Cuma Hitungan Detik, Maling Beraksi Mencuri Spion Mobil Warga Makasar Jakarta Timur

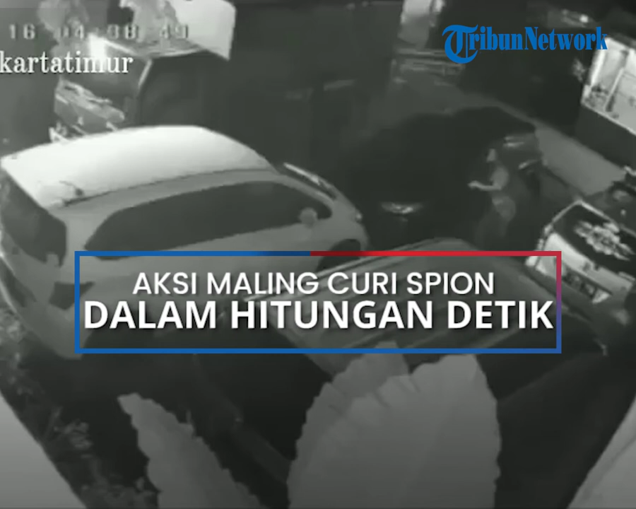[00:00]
Warga di Jalan Pinang Ranti, Kelurahan Pinang Ranti, Kecamatan Makassar,
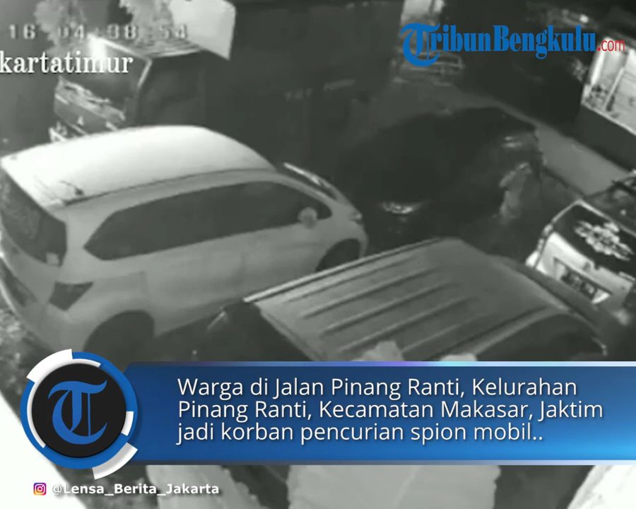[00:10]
Jakarta Timur menjadi korban pencurian spion mobil pada Senin 16 Mei 2022 sekitar pukul 4.00 waktu Indonesia Barat.
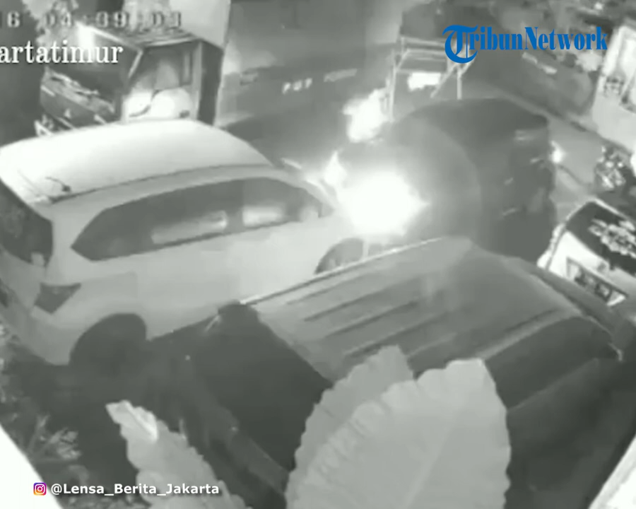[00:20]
Korban Arina mengatakan berdasarkan rekaman CCTV menyorot kejadian pelaku merupakan dua orang pria yang datang berboncingan menaiki sepeda motor jenis metik. Dari rekaman CCTV, pelaku tampak menepikan kendaraan tepat di depan satu halaman rumah, lokasi mobil Arina dan sejumlah warga lainnya terparkir saat kejadian.
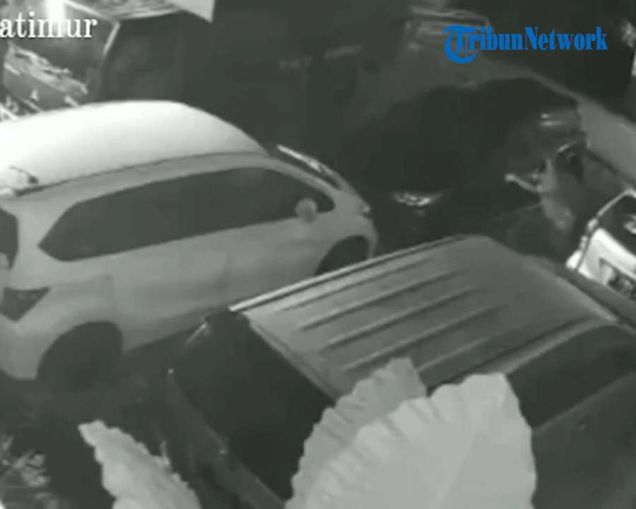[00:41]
Awalnya dua orang naik motor metik mantau lokasi terlebih dahulu, terus yang bonceng turun langsung copot spion, kata Arina di Makassar, Jakarta Timur pada Rabu 18 Mei 2022.
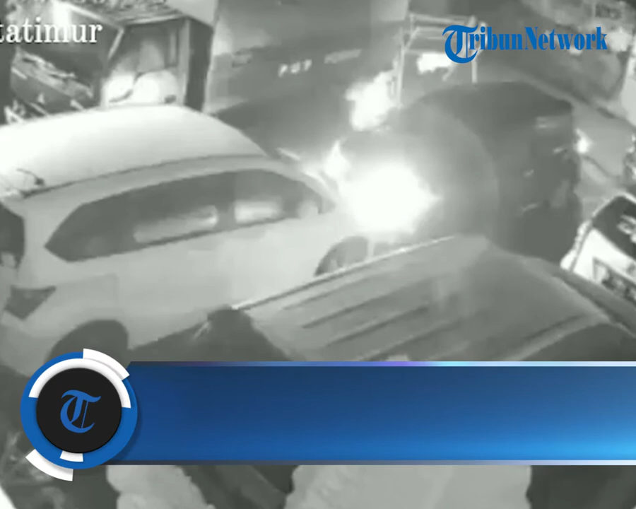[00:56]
Merujuk rekaman CCTV, pelaku hanya butuh waktu hitungan detik saja untuk menggodal spion mobil dengan cara menarik paksa,
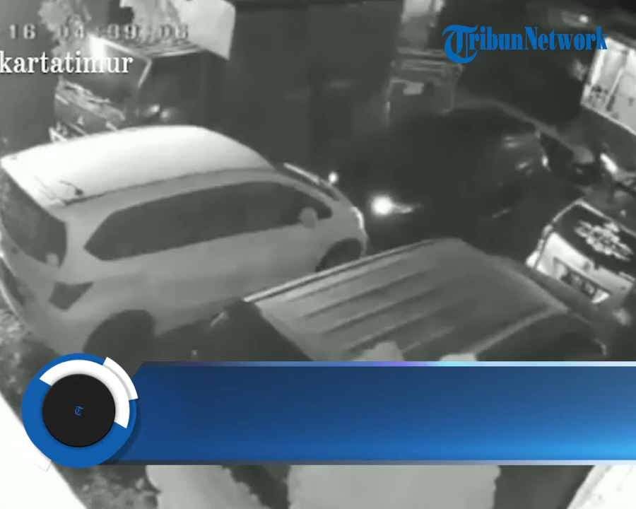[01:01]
bahkan tanpa membuat alarm mobil tersebut menyala. Ketika hendak menggodal spion di sisi kanan, kendaraan alarm mobil menyala,